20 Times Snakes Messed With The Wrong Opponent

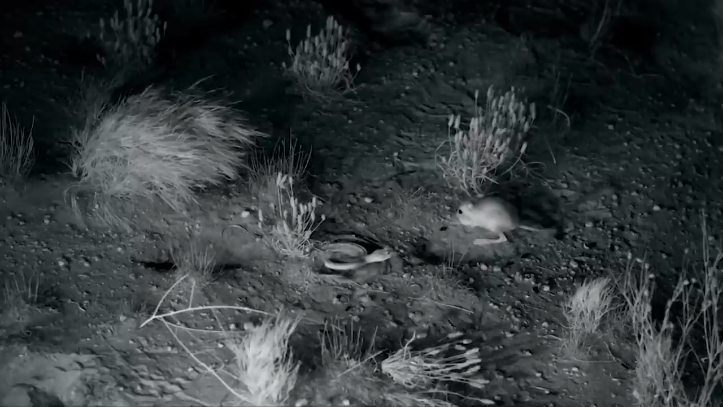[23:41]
All of this is thanks to some Jackie Chan-style defensive moves from this amazing rat. The slowed-down videos show how important kangaroo rats' long tails,
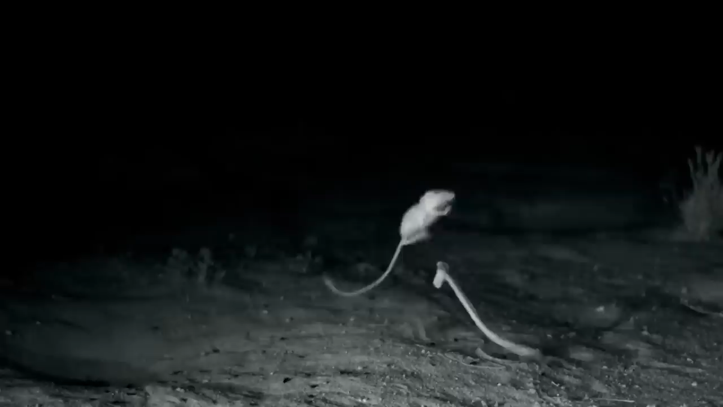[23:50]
strong legs, and ability to move around in the air are for getting away from predators.
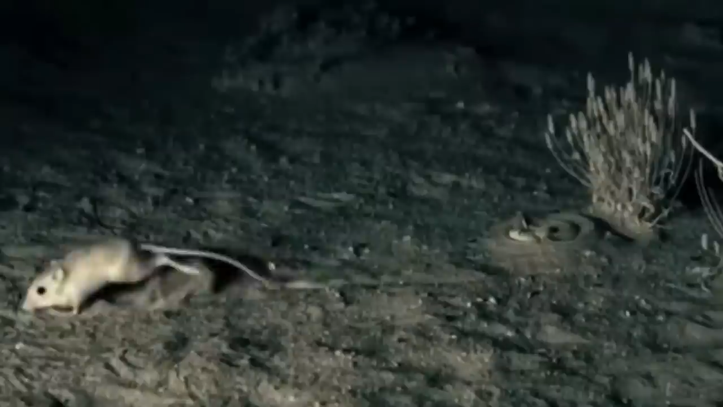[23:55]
To stay away from a rattlesnake's strikes at night when it's hunting, you must be very fast and athletic.